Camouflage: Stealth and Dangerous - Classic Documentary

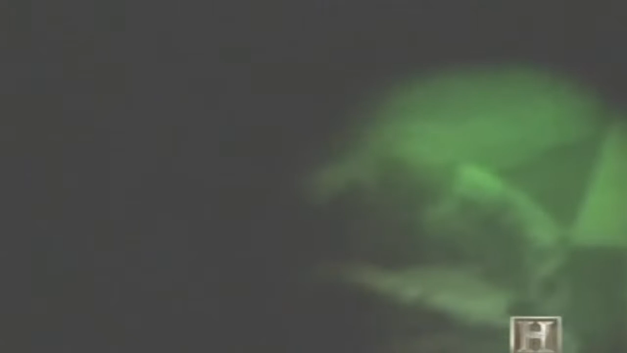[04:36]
At ranges of less than a hundred feet, only eighty percent of the uniform is visible.
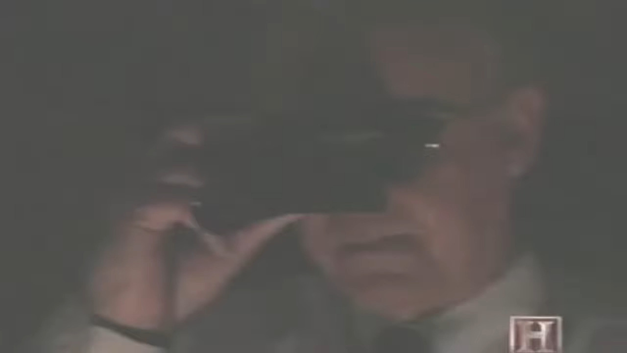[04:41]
It is completely invisible at ranges of two hundred feet or more. It's generally in terms of lightness, darkness.
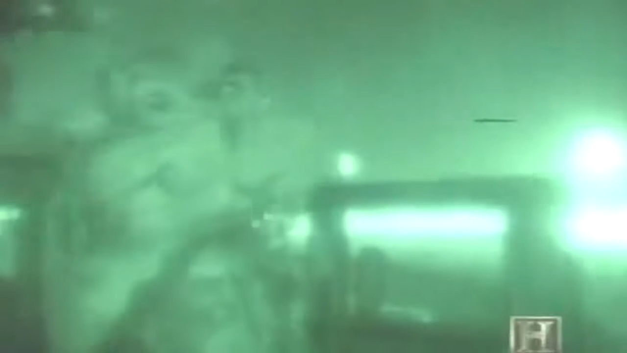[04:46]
If something appears very, very bright in a relatively dark background, you haven't got the right infrared properties in that particular color.
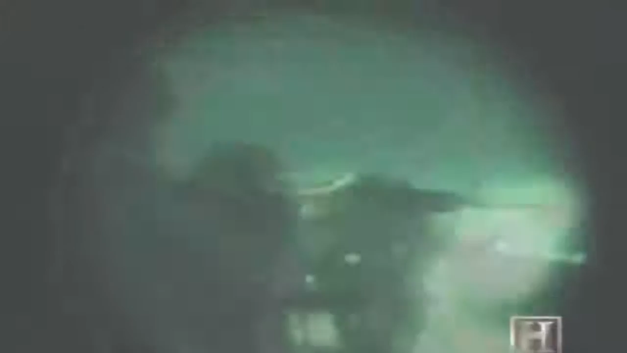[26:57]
And its 30% increased protection from observation through night vision devices.
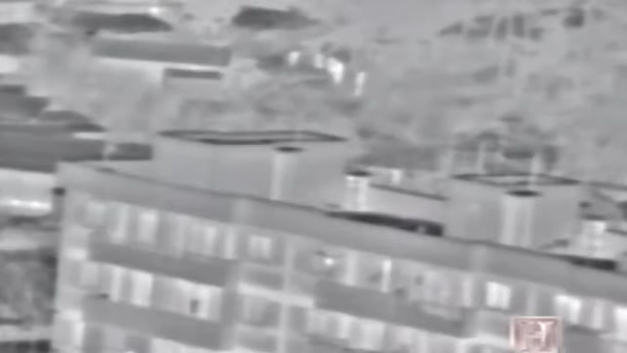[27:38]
Thermal imaging presents a picture showing the heat coming from men, machines and other objects, whether natural or man-made.
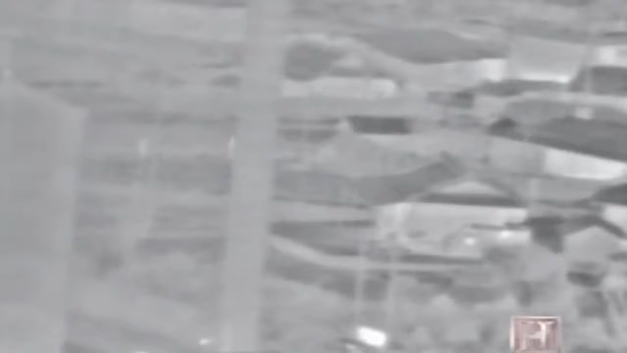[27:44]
It can penetrate darkness, plain smoke, thick fog and visual camouflage.
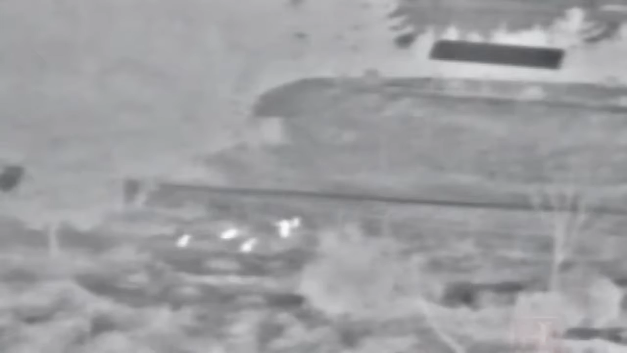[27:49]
Infrared light emitted by objects is scanned by infrared detectors. Thermal imaging creates a detailed temperature pattern called a thermogram.